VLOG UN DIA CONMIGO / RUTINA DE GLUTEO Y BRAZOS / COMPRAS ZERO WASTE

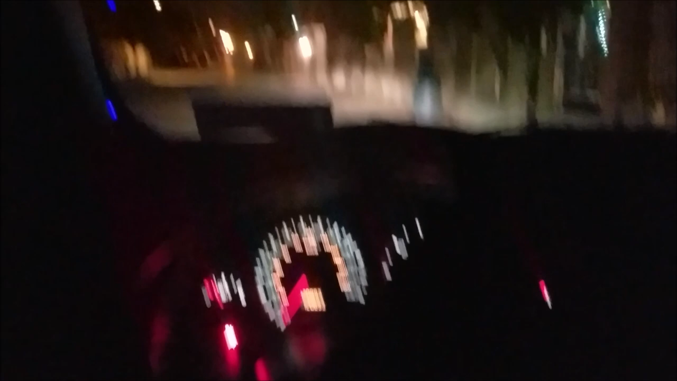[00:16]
Súper temprano, vean. Me toca salir de noche. Entonces vámonos directamente para ExpertFit Gym. Bueno, hemos llegado a ExpertFit, vean, sigue de noche.